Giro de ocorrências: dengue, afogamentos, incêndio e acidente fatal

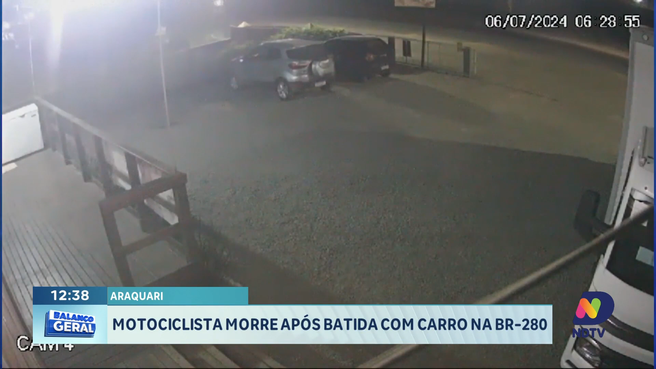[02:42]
Imagens de câmeras de segurança registraram o momento em que um motociclista morreu após ser atingido por um carro na BR-280 em Araquari.